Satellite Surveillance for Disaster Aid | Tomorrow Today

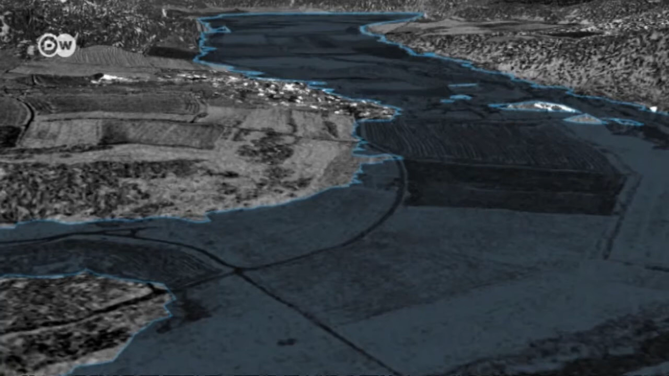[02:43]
That is not the case here. The map shows that the small town on the river faces complete submersion.